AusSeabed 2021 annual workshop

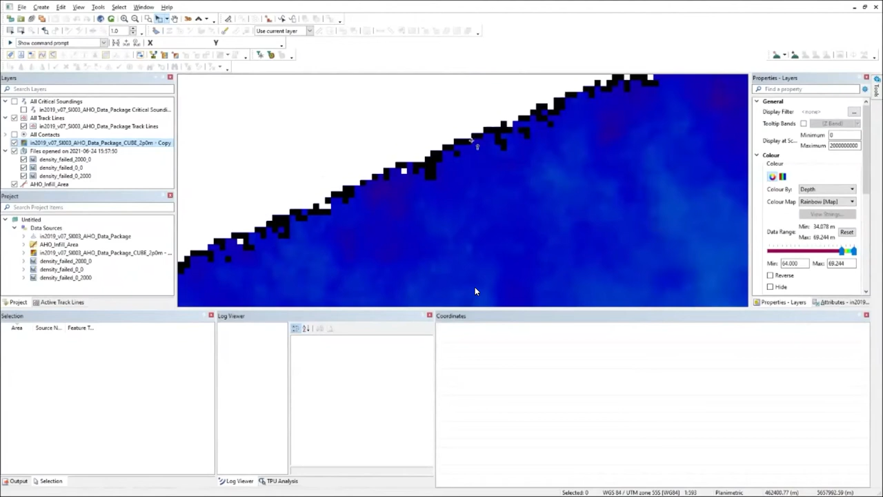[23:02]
and also those failed GeoTIFFs. And I can see that the failing cells are these black ones, and they're all around the edge of this particular survey.
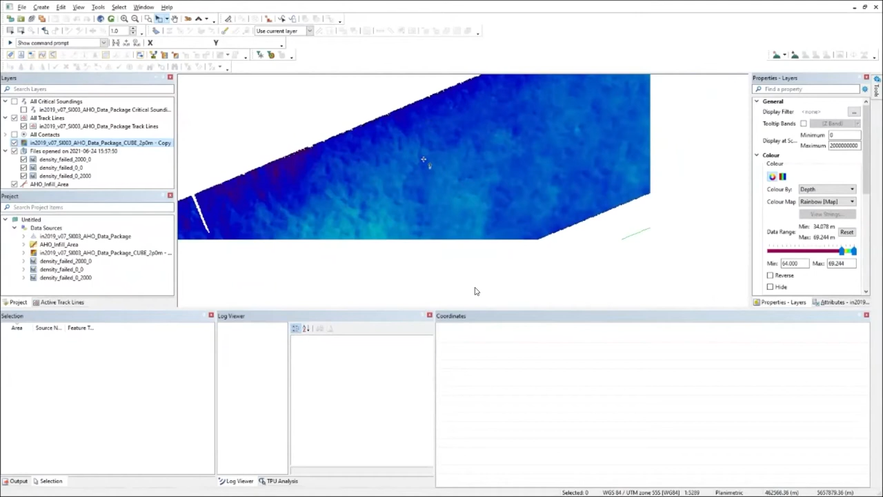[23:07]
So the stuff that's failing is not where I have overlap, and it's also outside of the boundary. So I know that I'm okay. I'm pretty sure that the density check is actually passing within the survey bounds.
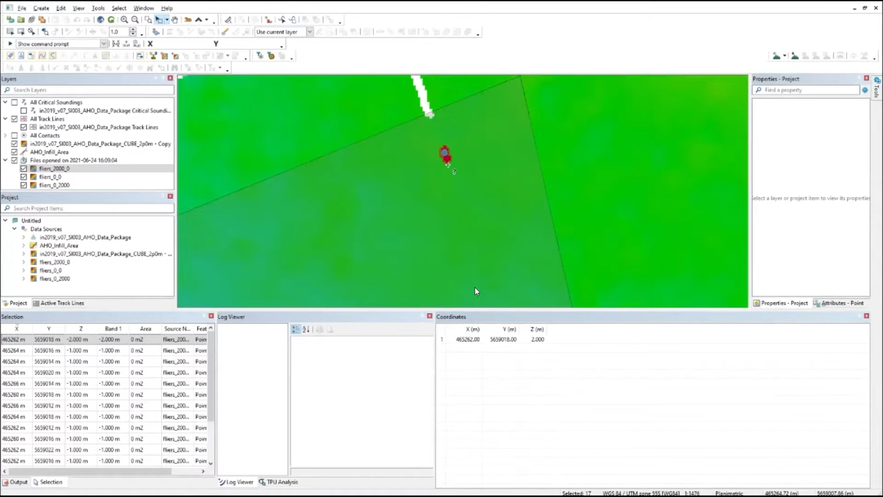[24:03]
and so I know that I need to do some processing to have a look at that and see if I can process that one out.
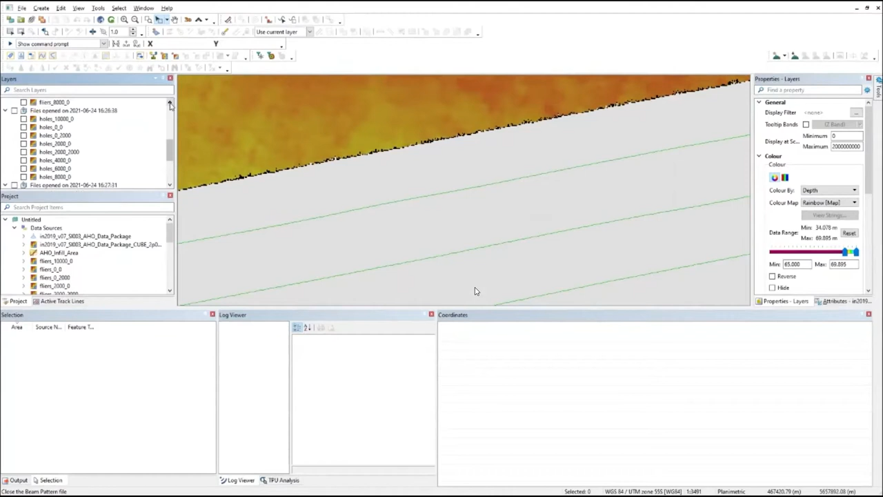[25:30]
The ones that are inside the survey boundary should be covered by the next line, which has been collected now. If we switch across to the holes and we select that, this time we can just select. And you can see that the holes that are selected are predominantly outside the boundary, but again, some of them along this inner edge where we have another line to fill them in.
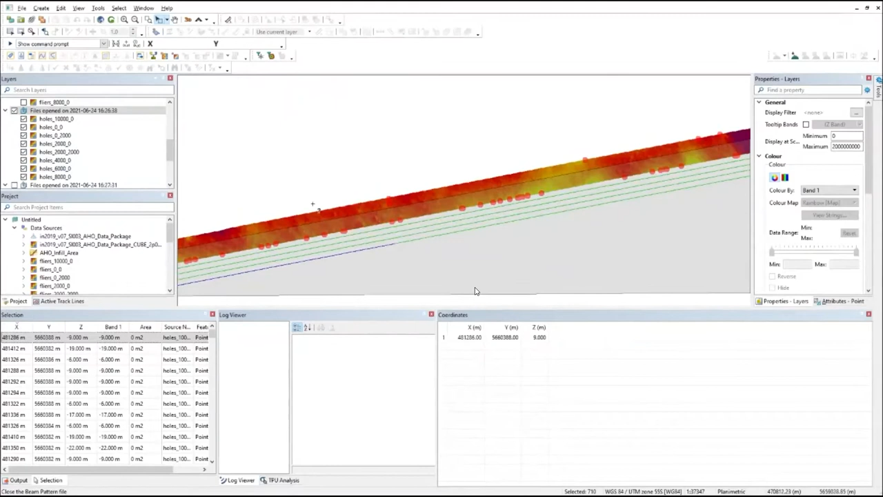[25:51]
So it should be okay. And flyers, again, just select.
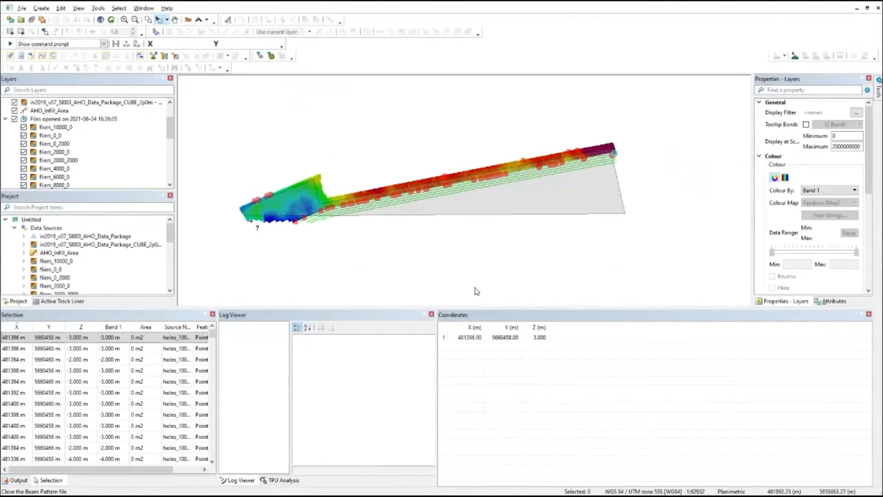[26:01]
Oops, that was the wrong one. And it looks like it's identified four that are quite close to the boundary or within the boundary.
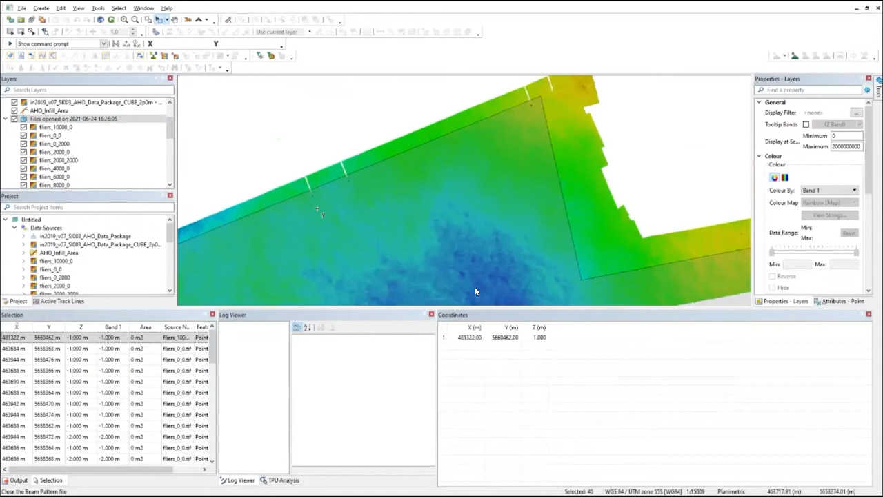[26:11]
So we need to do some cleaning. And you just keep repeating that process until you've completely filled in your survey.
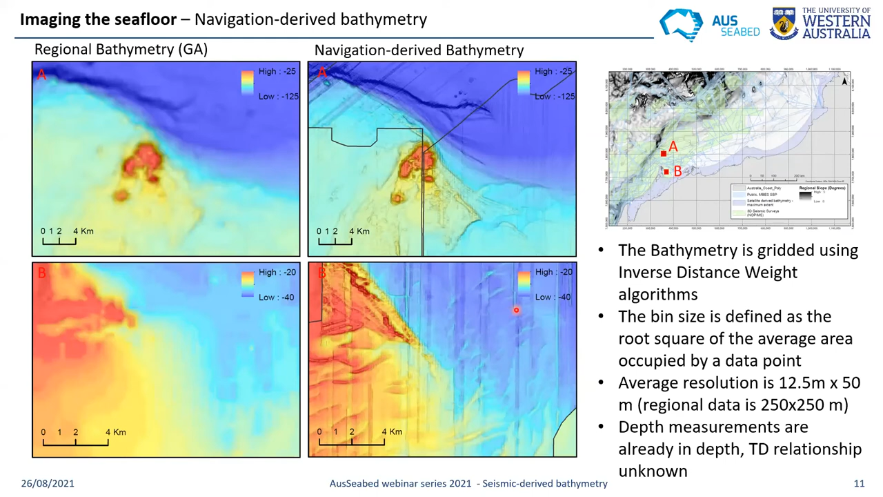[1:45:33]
So we need to be careful about that when doing the grading. One thing that can sometimes be an issue when we are using navigation derived bathymetry are incorrect recording. So it does not happen that often. This survey is maybe the worst I've seen on the Northwest Shelf. And we can really see all of those artifacts which have nothing to do with the actual water depths.
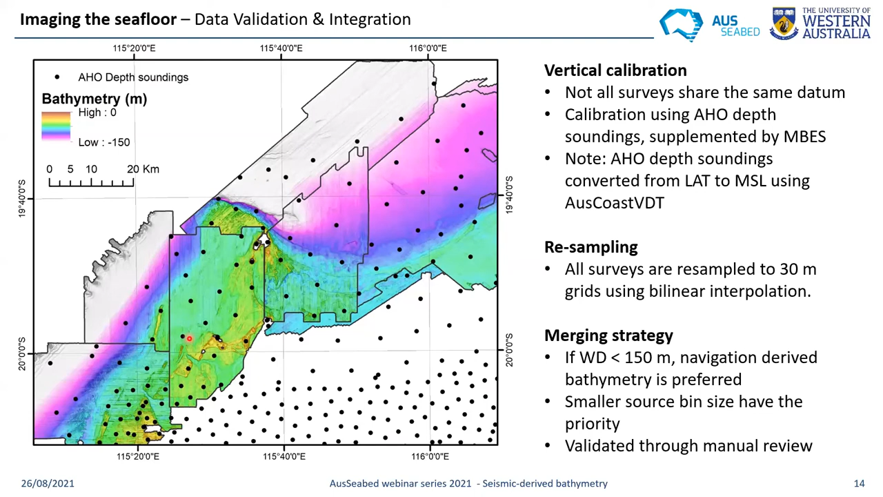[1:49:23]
There are some areas where we don't have enough AHO depth soundings, in which case we are using random points extracted from the multibeam surveys instead. So once all of that is done, we can either provide the files as individual grids also merge them to obtain a regional seamless grid.